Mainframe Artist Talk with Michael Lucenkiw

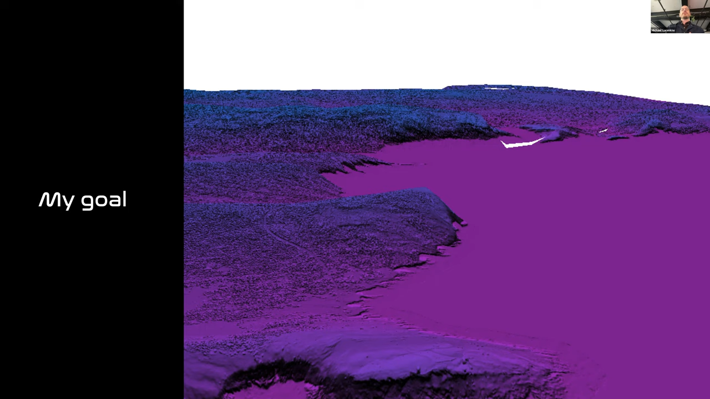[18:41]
So my goal is to be able to feed environmental data into this to hopefully generate some forms and inform the stories that I wanted to tell. And I really was hoping to have everything very location specific. So coming from landscape architecture,
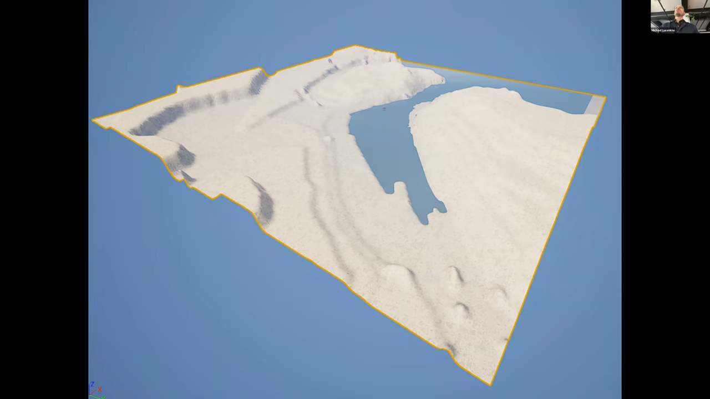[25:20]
But it did allow me to put together some really interesting landforms of the harbor or really create these landforms with, with a lot of ease. So these are all using height elevation maps that I was able to actually just draw in in black and white pretty easy.
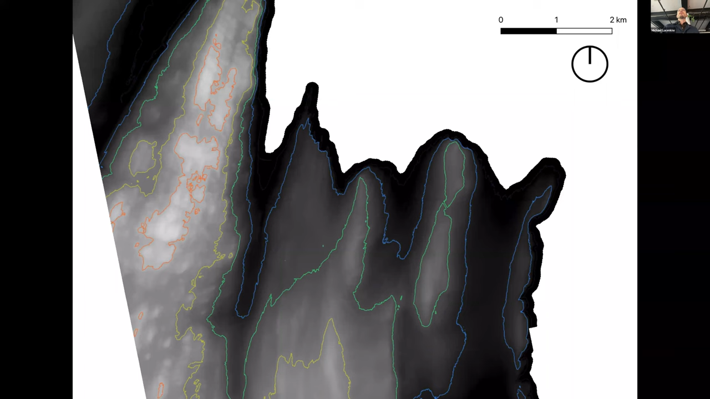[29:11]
And then just to make it a little more clear, I added some, some contour lines. And it was kind of nice about the digital elevation models. With some processing in QGIS, you can actually develop three dimensional shapes. And so that's that map stretched out relative to its elevation.
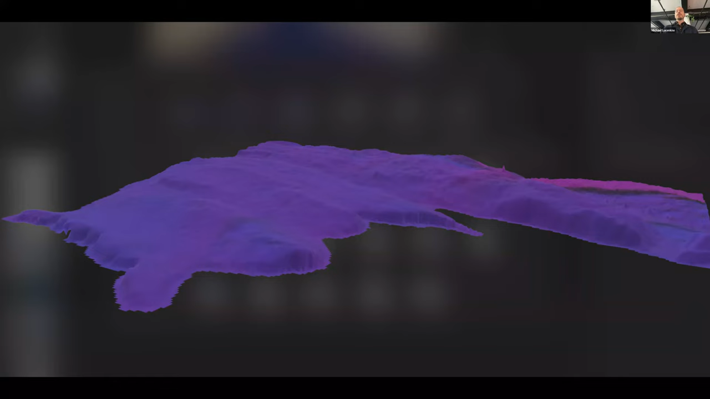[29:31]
And I was able to create these skins, like basically. Next, I moved them into a 3D modeling program. And the one I'm most familiar with is called Rhino. So now you're seeing that shape presented as a mesh.
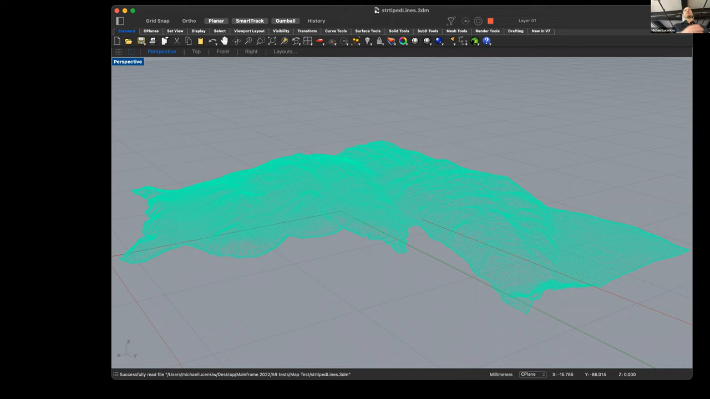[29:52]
And in this program, way more versatile in terms of modifying these mesh files or these 3D files. And it's a little hard to see, but that's actually the St.
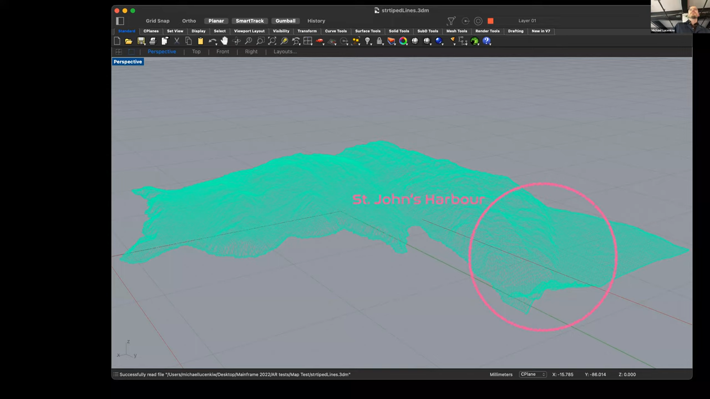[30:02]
John's Harbor in there. It's pretty out of context right now because you're just seeing this weird meshy, meshy mix up. And just to give you a sense of the scale of some of these things.
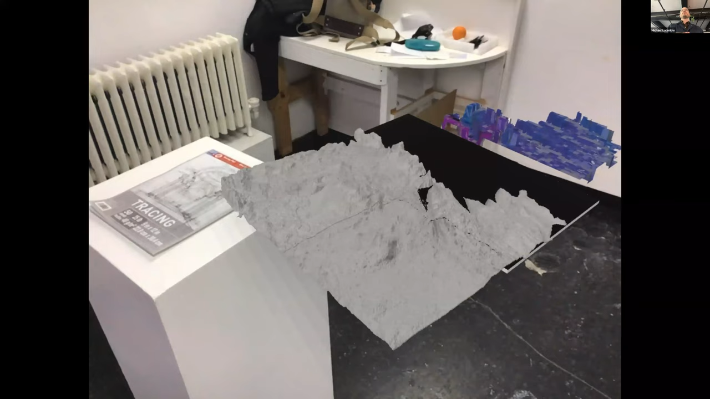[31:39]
And you can see that colorful one on the top.
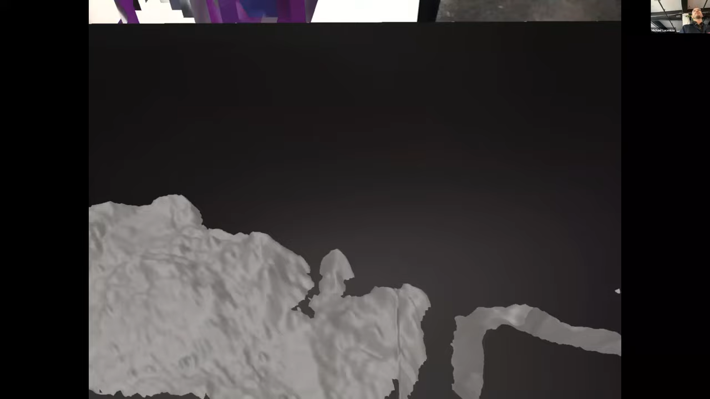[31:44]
For whatever reason, certain file formats just really made these jarring boxy forms.
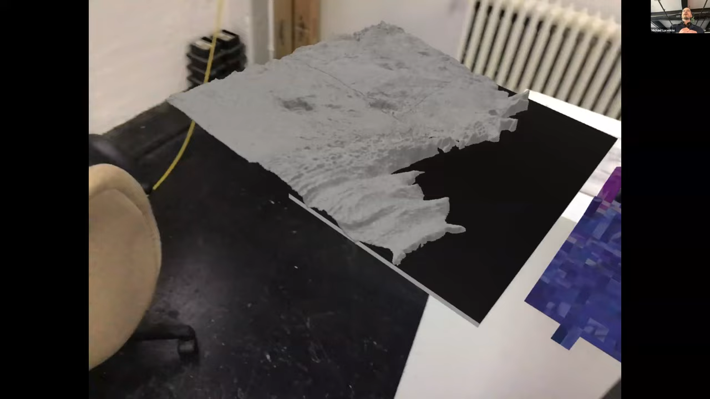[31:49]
And I was later able to get them into something a little bit more
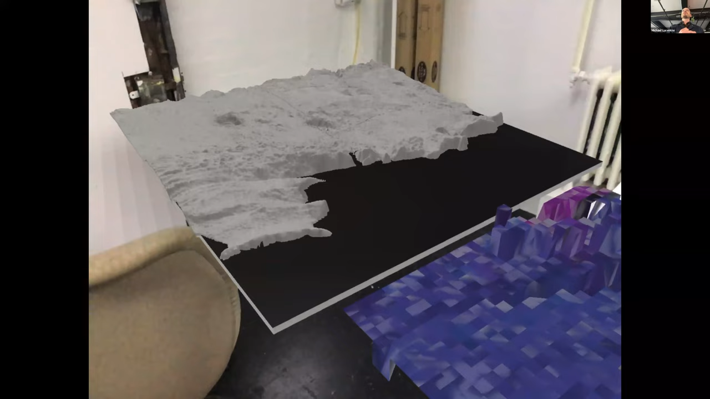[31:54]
resembling what you would expect a line form map to look like of the area.
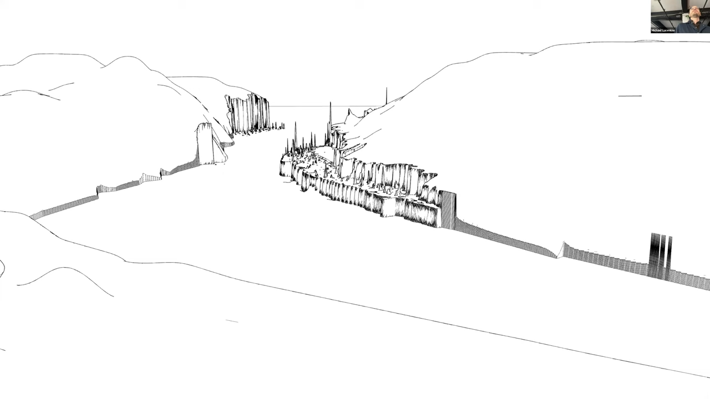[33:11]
And those are when I was hand drawing in some of the elevation colors, like some of the pixels were so small at the scale I was looking at, but every pixel still counts. And you're seeing these real sharp height changes where I missed things. So it's just kind of fun that it's filled with, you know, weird data errors that both from the data set and just from my own interpretation of what was going on and how different softwares handled it.
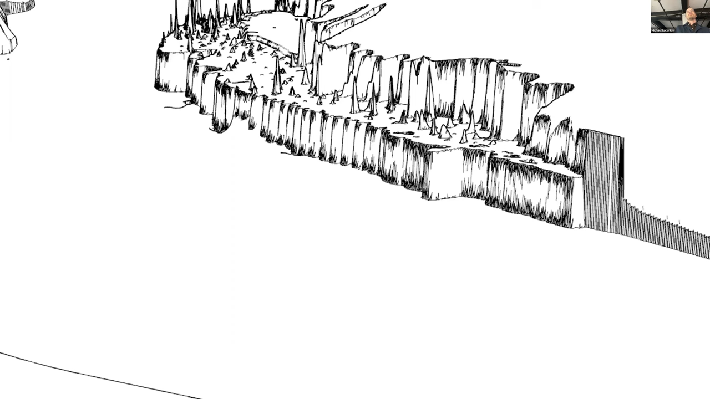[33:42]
And I think that's also just because it passed through so many different software's hands, I guess, in a way. I don't even know how this came to be.
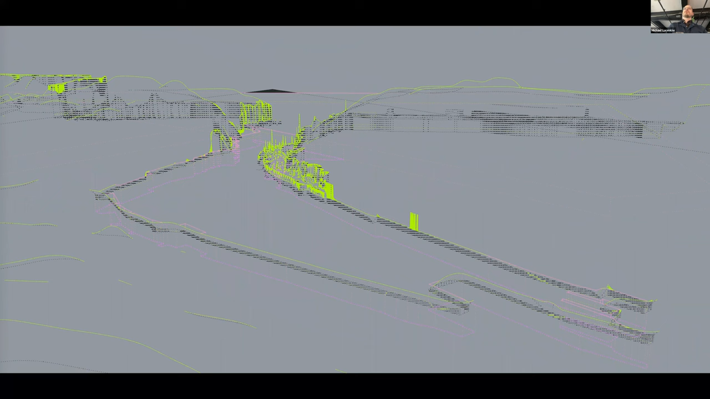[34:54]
Yeah, this one I was pretty, pretty happy with too. Lots of weird glitchy things going on. And then we land here at the most current iteration. And this is not there yet,
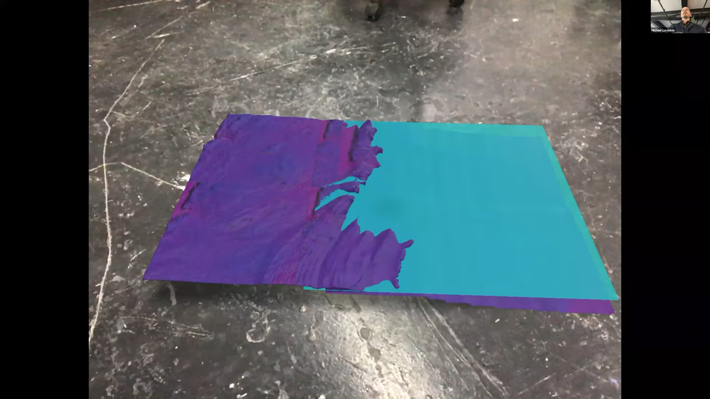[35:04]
but I'm pretty happy with this version. So I got the colors to be a little bit more vivid.
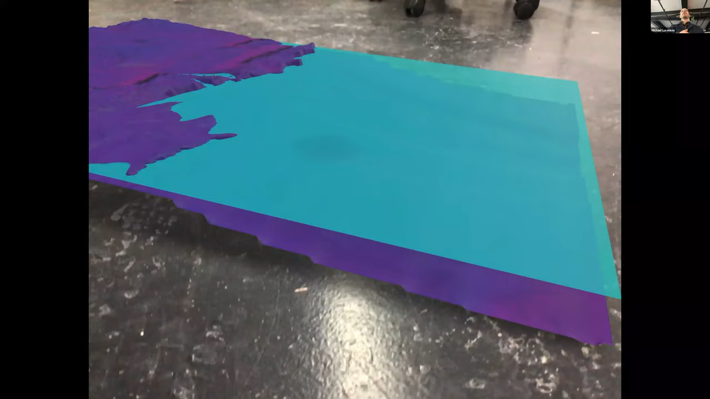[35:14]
I was able to add the ocean and some bathymetric information that I had to make up a little bit and interpret as those maps are very difficult to find.
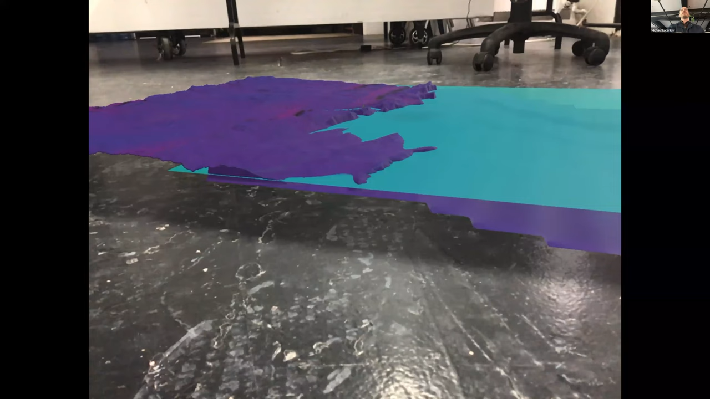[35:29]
But the end result I'm really happy with. So I could imagine this is like an interactive map that you can plop down wherever you want and just give you an interactive way to look at or interpret a map. Yeah, and this one too,
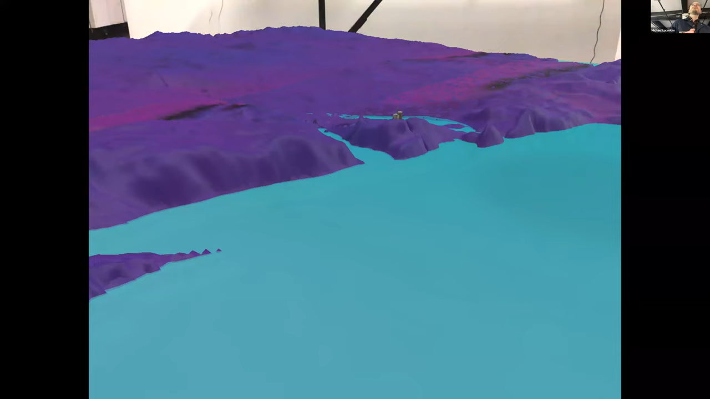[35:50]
you can sort of see I stuck the signal hill tower on on top, but just gives you a different sense of some of the textures that were involved. Yeah, so I guess in conclusion, I think. I was shocked to see how many challenges to using air are still out there, despite how long the technology has been around.